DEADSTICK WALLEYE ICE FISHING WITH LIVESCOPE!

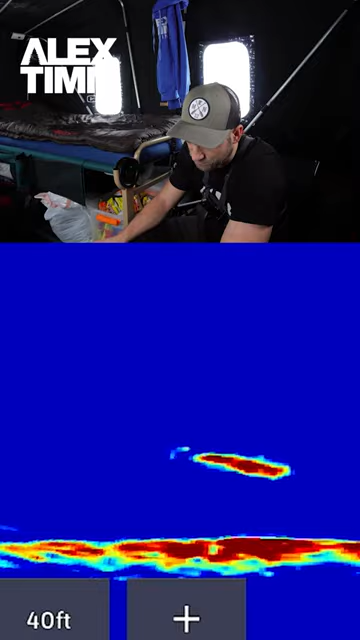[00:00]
It's gonna hit. All right, it took that. Another nice walleye.